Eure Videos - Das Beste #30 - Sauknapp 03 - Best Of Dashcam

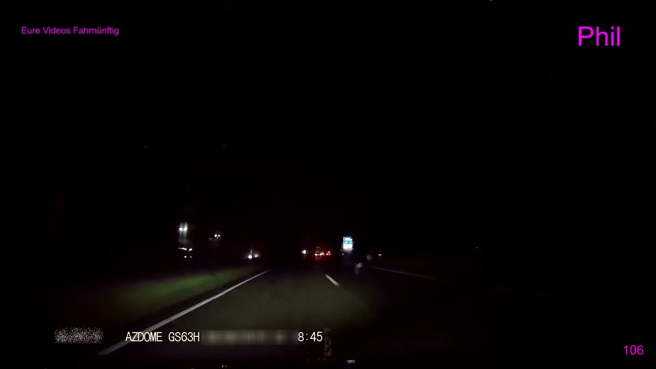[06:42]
Wir haben auch noch so einen Latsch, ja. Was kannst du? Bord auf! Bist du da wahnsinnig? Was war das? Ach, du... Du dumme Sau! Also, ich kann doch nicht mit nem LKW bei 150 rüberziehen. Und dann noch Lichthube geben. Was habt ihr denn?
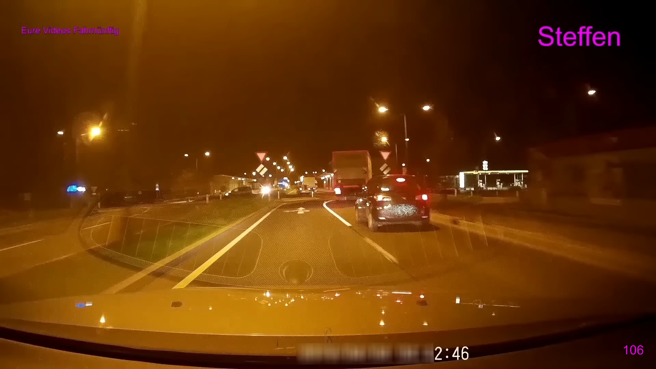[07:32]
Der PKW-Fahrer da rechts ist auf jeden Fall blind und so ruhig wie er reagiert, auch taub.